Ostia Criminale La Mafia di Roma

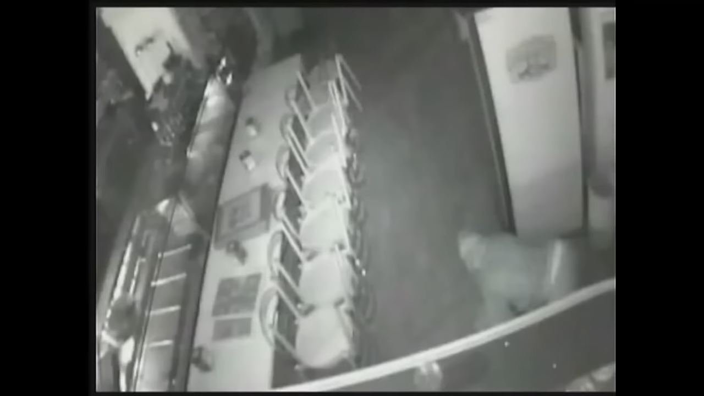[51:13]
C'è un'intrusione in corso, stiamo mandando polizia e forze dell'ordine.